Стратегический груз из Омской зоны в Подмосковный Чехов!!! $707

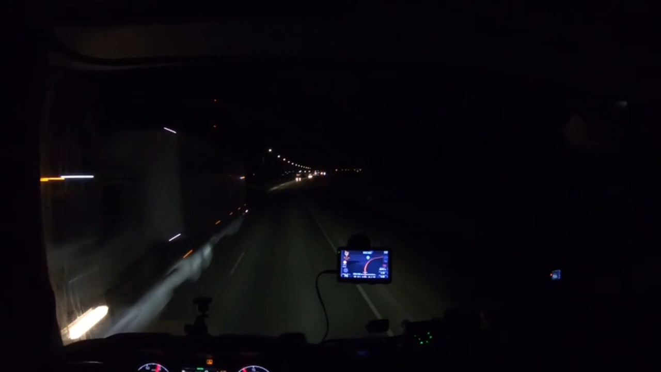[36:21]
Тюкалинск. Нет, в Тюкалинске ни разу не ночевал. Часто так посматривал тут с правой стороны, что есть пару стоянок. Но в Тюкалинске ночевать не доводилось. Ну и сегодня не будем. Хотя он Газпром свободный совсем. Хотя можно было бы. Интернет хороший.
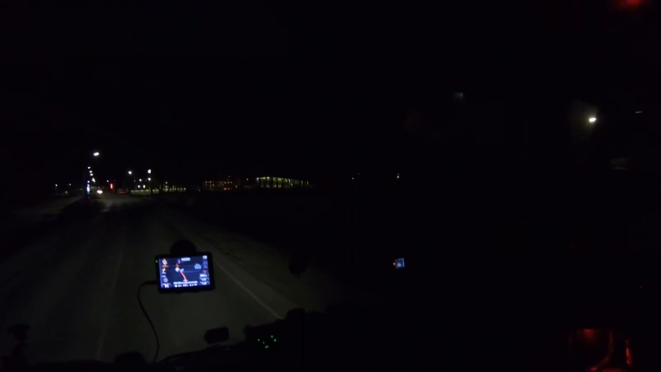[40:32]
Вот он, уют. Приют, уют. Тут, да, огромнейшая стоянка. Не, рано еще.
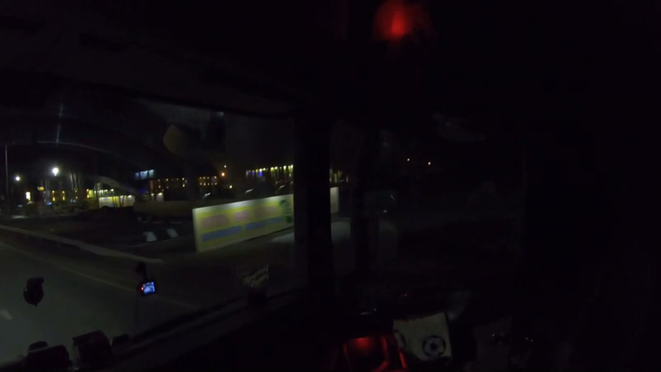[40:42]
Как-то, ну, не хочу я пока еще. Допустим, даже сейчас встану.
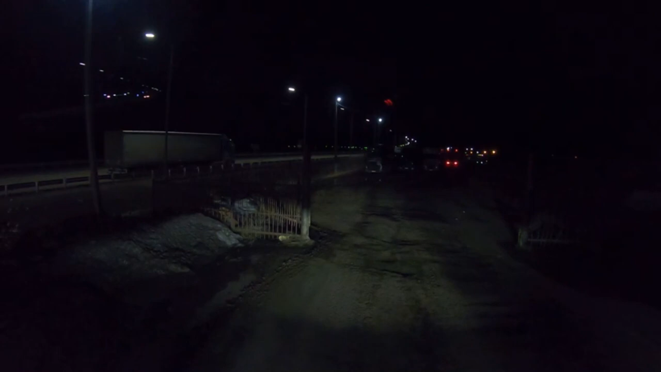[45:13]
Да. И Мерс рядом. Ага. Так, Мерс. Вот за ДАФом стоит на 5 часов тоже. Вот в этот ряд вставай. До конца проедешь, развернешься. За ДАФом, который в хвост, да? За ДАФом, да, стоит. Он в 5 утра. Ага. Там за ним уже один стоит, ты третий будешь стоять. А, все, я понял. Хорошо. Давайте все уже на 9, да на 10 стоят. На 9, на 10. Ну, видите, тут стоянка такая.
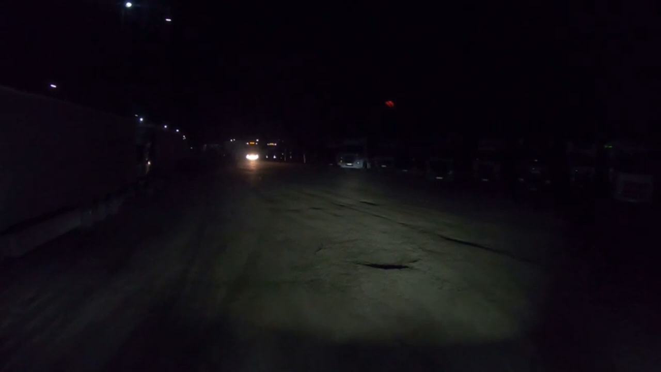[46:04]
Рано довольно-таки становится ночевать. Вот мы за этим, за Ивекой. Не будем тут слепить человечка.